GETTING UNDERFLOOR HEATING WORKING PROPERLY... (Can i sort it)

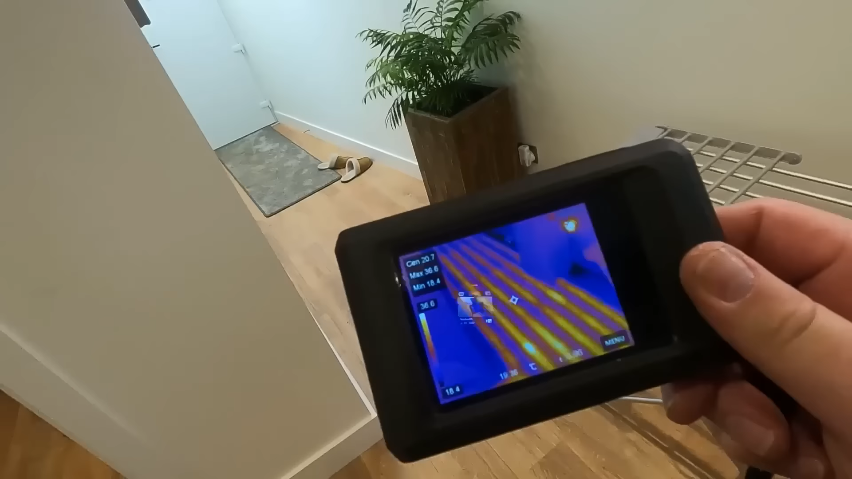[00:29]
We've got heat coming through everything, that's the utility,
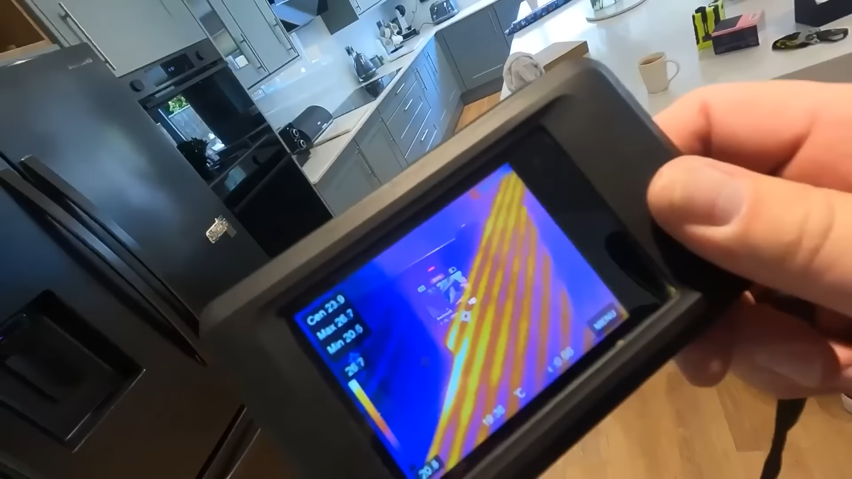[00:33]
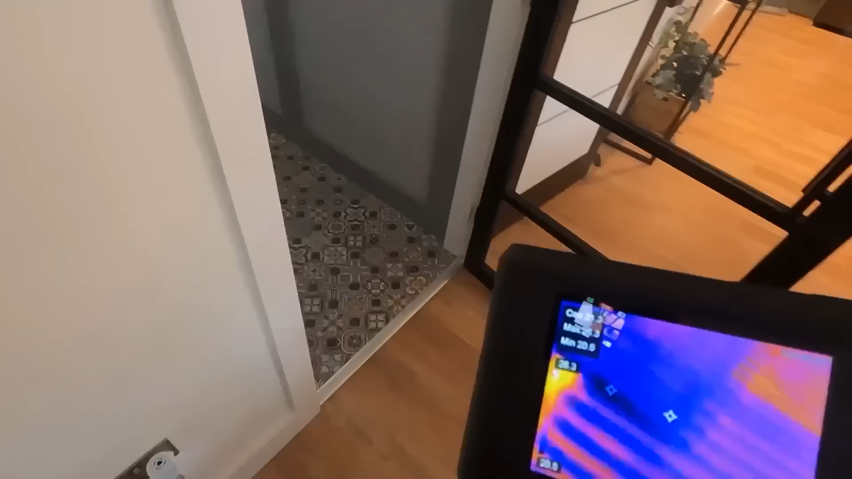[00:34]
kitchen and then also which is nice is this entrance hall and toilet area inside here.
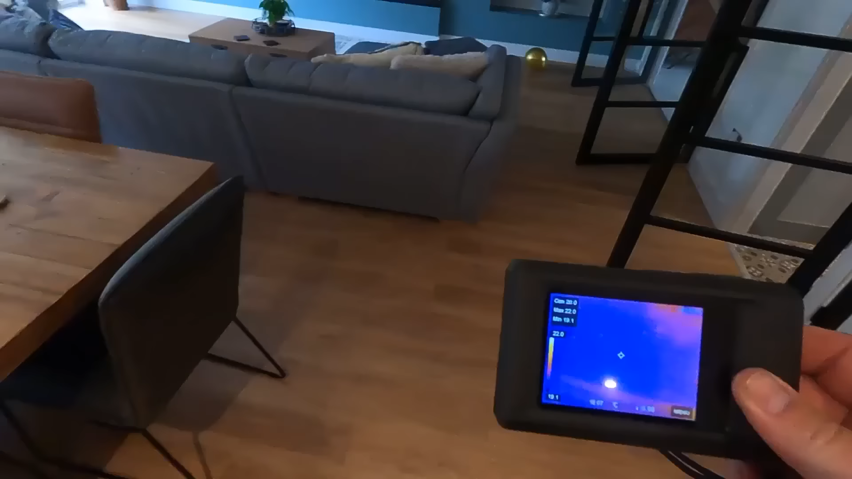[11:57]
I've got my thermal imaging camera here, so that we can see, right there you go, look, that's the edge of the kitchen.
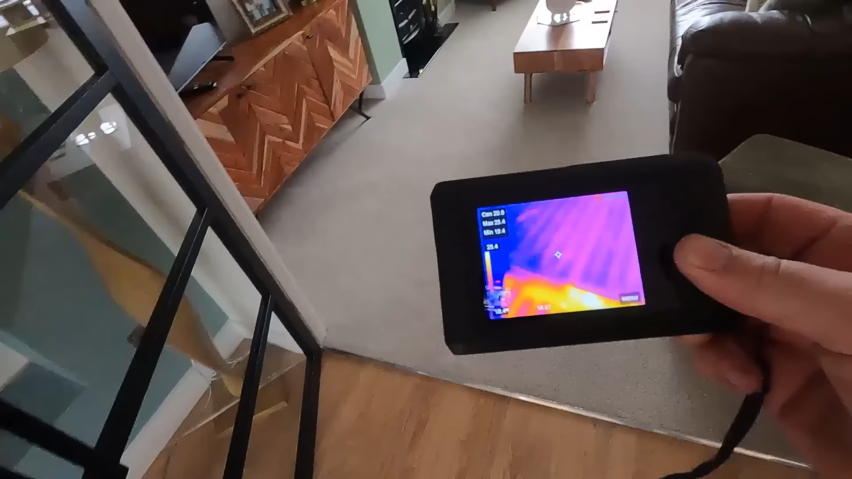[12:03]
It's coming through, but in the little Snug area, you can see the pipework coming through.
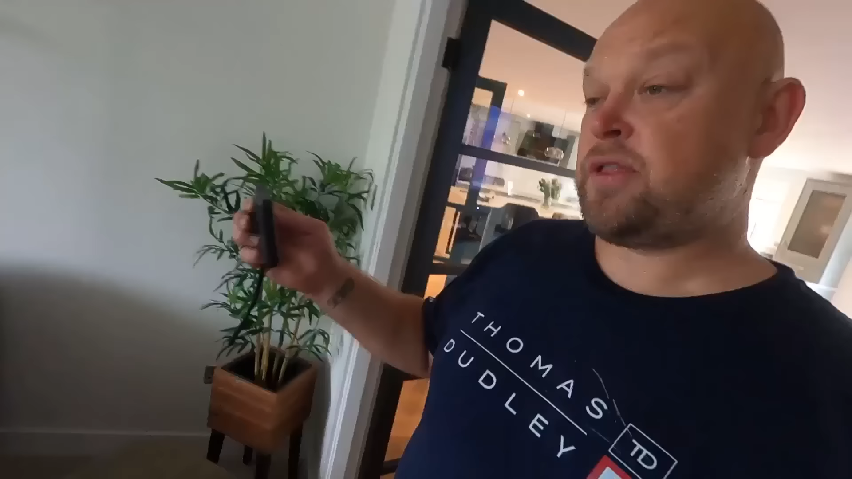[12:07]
Just so that I know that they're actually working that stat,
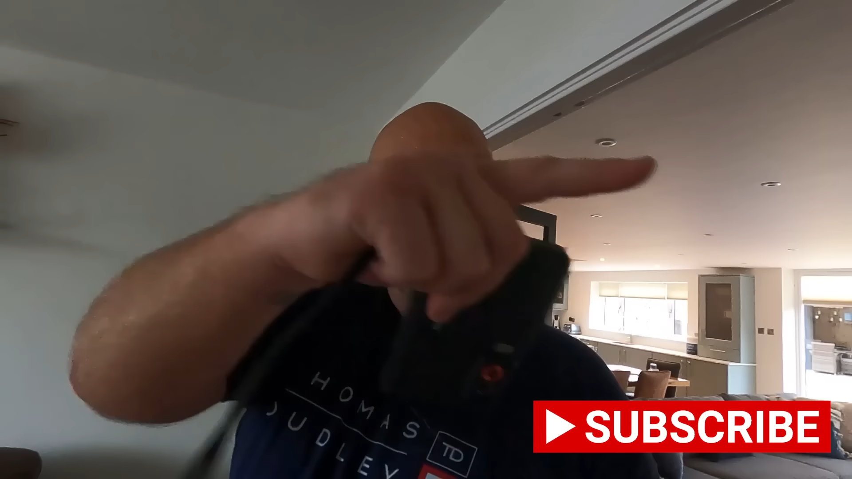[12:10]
that stat's talking to that actuator, and I now know that that actuator is feeding this ring of pipework. So it's been a little bit of a time-consuming job working out which loop, like the kitchen.
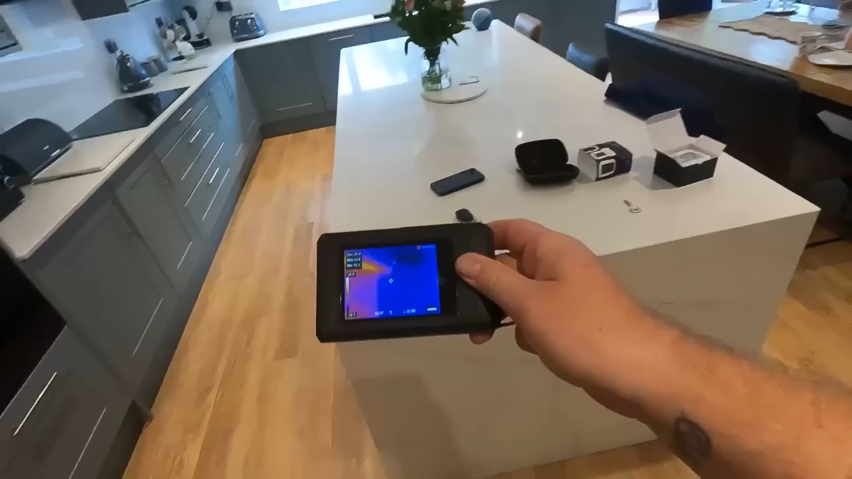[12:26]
The kitchen is on four loops, one here, so I've got this one running, and then I've turned this middle one off to make sure
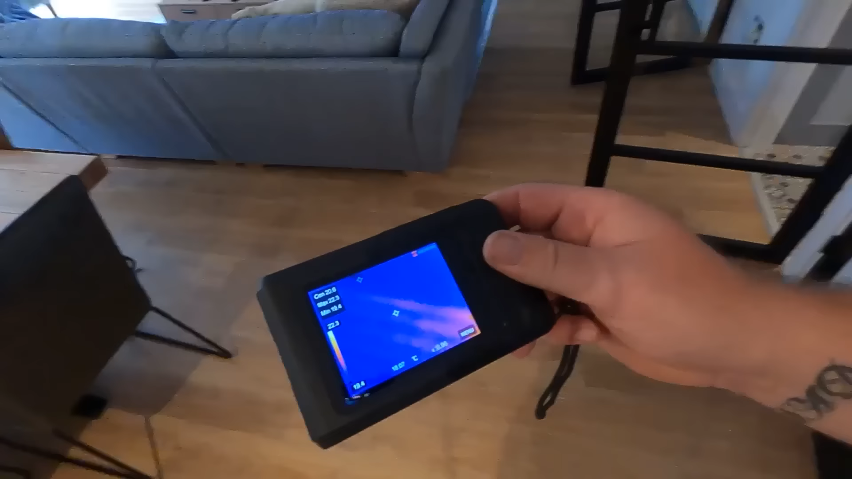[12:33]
I've got the right actuator in there connected to the right stat for the right loop, if that makes sense.
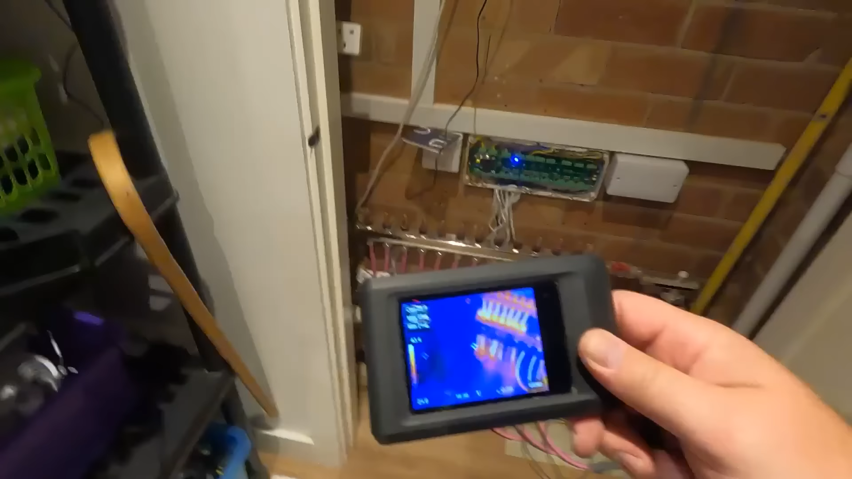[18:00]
I've got thermal imaging on. So that is our manifold at the minute. All of them are open.
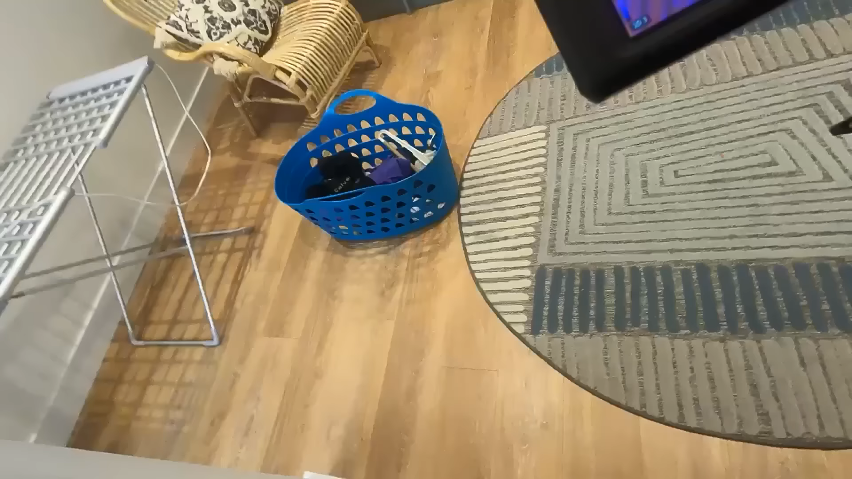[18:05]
And what we have now got, now I've been around setting the touch panels is we've got heat coming through everything.
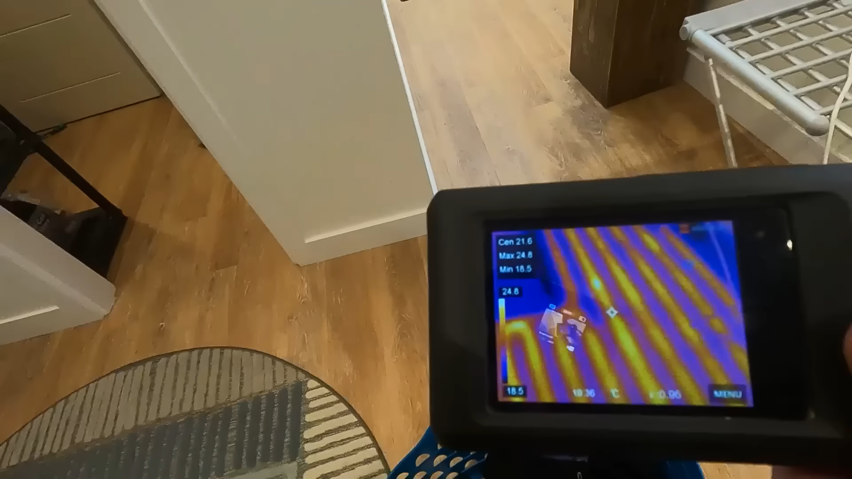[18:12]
On screen: max 24.8°C, min 18.5°C, scale top 24.8°C, scale bottom 18.5°C
That's the utility kitchen all
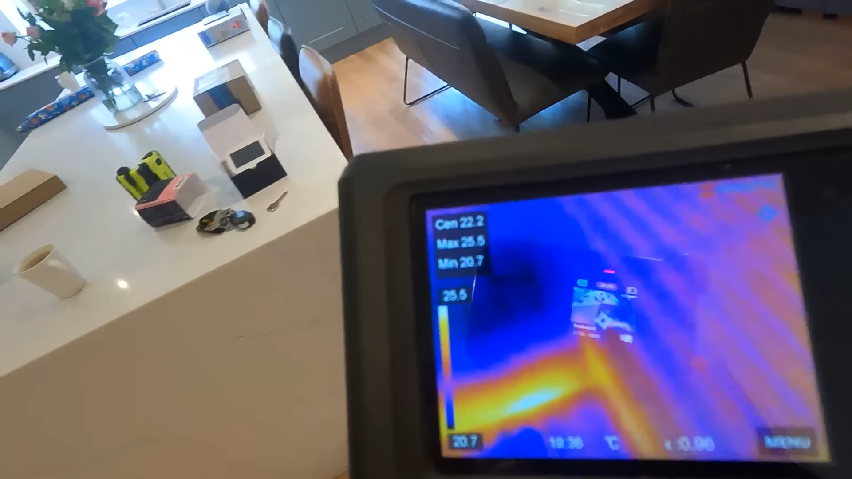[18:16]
On screen: spot 22.2°C, max 25.5°C, min 20.7°C, scale top 25.5°C, scale bottom 20.7°C
the way across into the far side before.
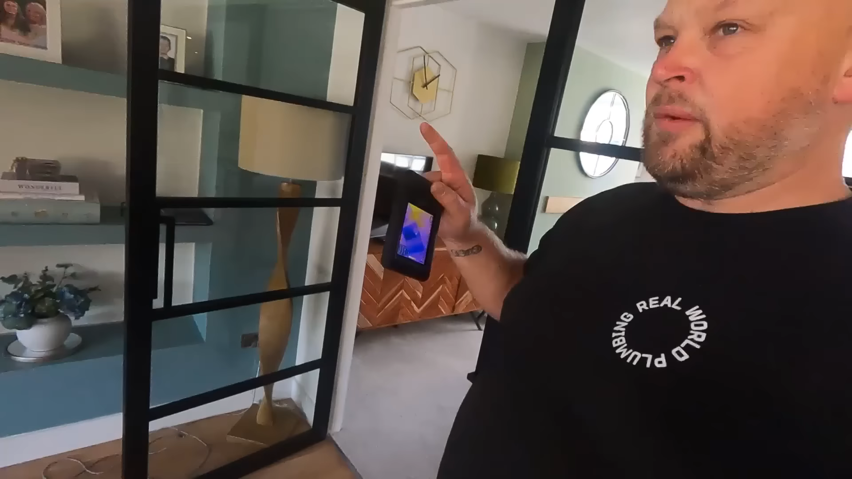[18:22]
I don't think the wiring was too good. I think some of them are pulled out, but because we changed the valves, the new snug ones were good as gold.
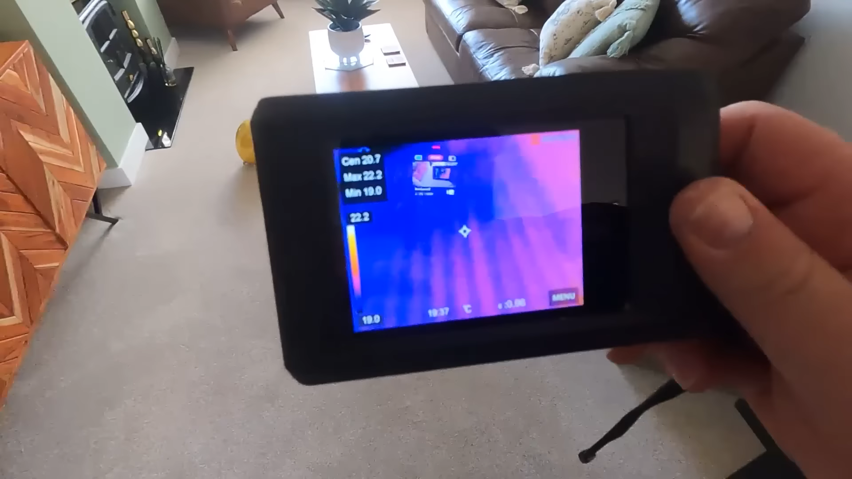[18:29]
And then the snug, and then also, which is nice,
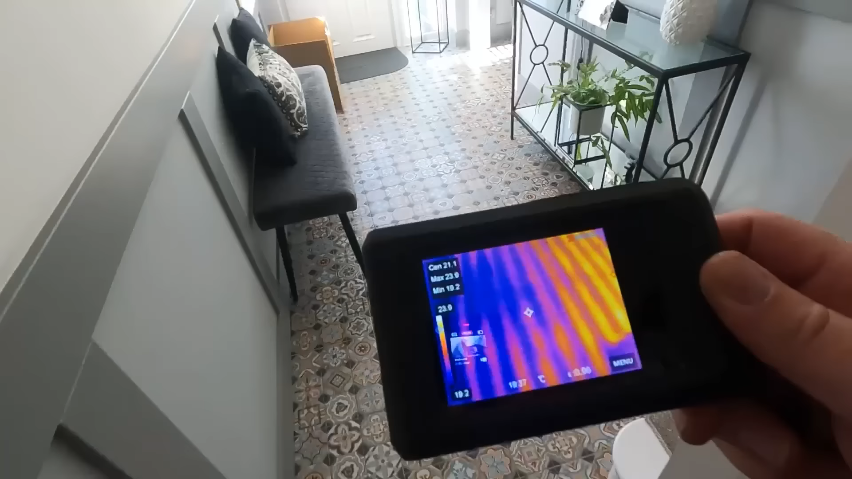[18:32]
is this entrance hall and toilet area, the inside here.